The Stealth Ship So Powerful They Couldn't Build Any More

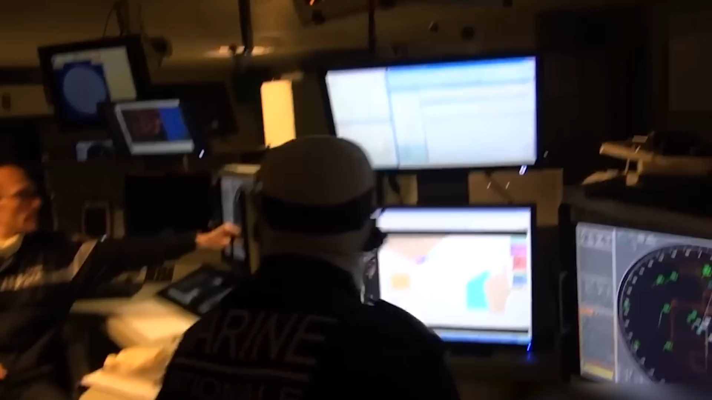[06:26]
and the Horizon has been equipped with a phased array multi-purpose radar that can detect air targets and provide missile tracking.